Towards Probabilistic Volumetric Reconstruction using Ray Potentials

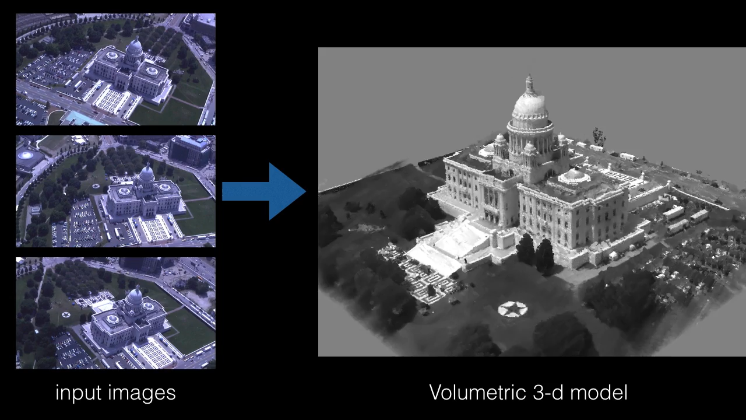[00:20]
In the video, you see renderings of our model from novel viewpoints. We formulate the problem as inference in a three-dimensional Markov random field.
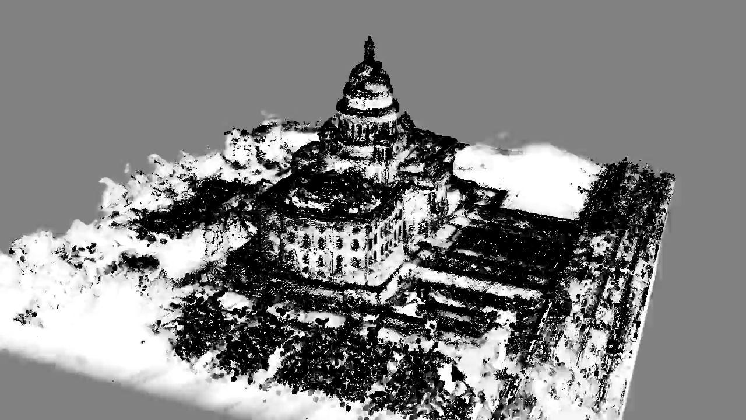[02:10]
In this video, we visualise the marginal voxel occupancies computed by the proposed algorithm.
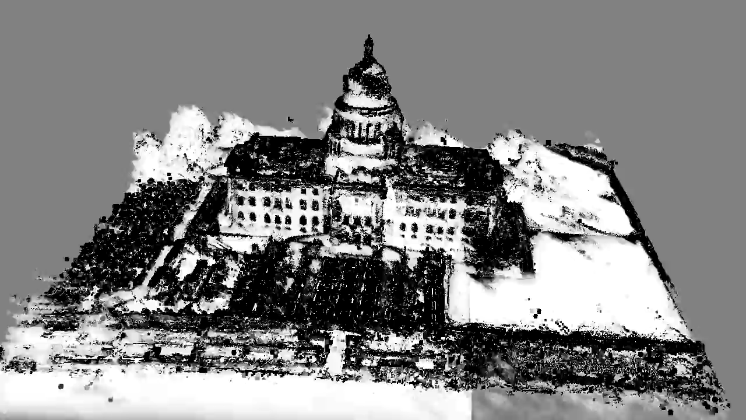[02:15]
White corresponds to low, and black to high probability of occupancy.
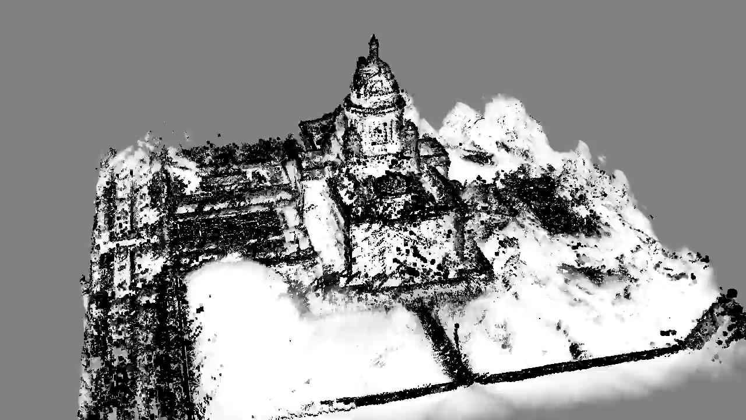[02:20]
Voxels on the textured surfaces are assigned high probability, indicating strong photoconsistency,
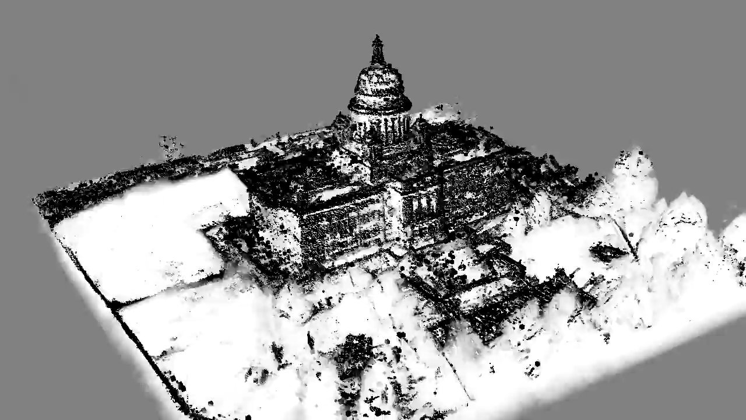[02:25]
whereas voxels on the textulous grass regions receive much lower probability, exposing the reconstruction uncertainty.
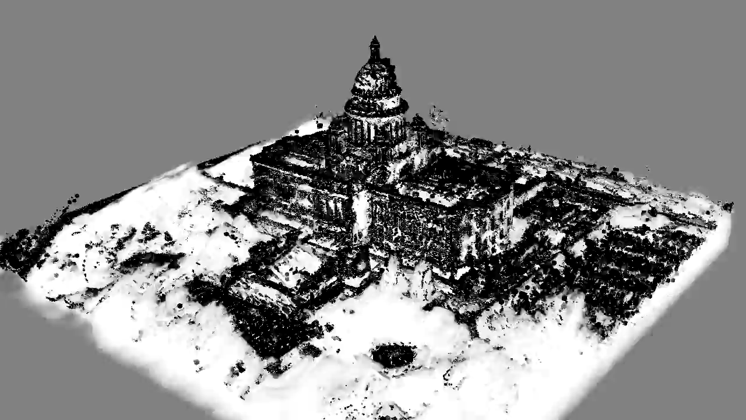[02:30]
Finally, we show novel view renderings and the marginal voxel occupancy probabilities for another scene.
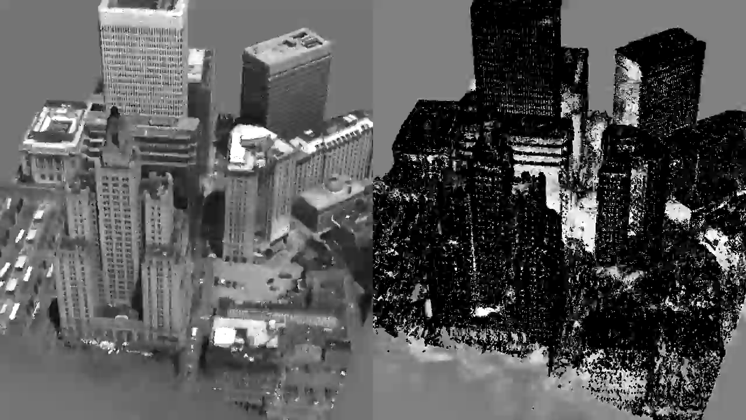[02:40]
Note that the reflective surfaces on the centre building receives low probability, whereas the building roof, which contains strong edges, is assigned higher probability.
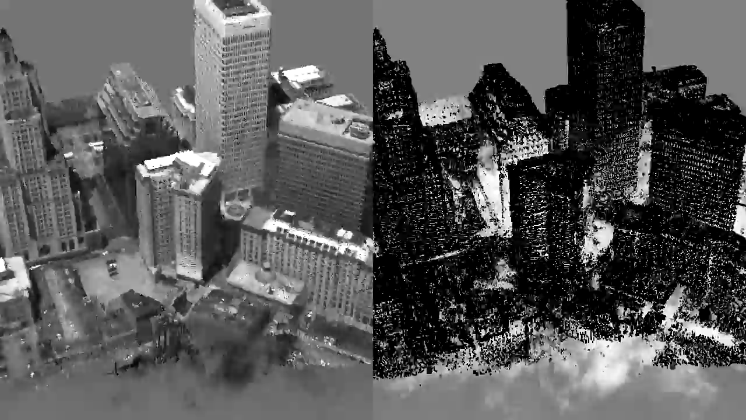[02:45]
Shadow regions and frequently occluded surfaces are also assigned low probability, due to lack of strong image evidence.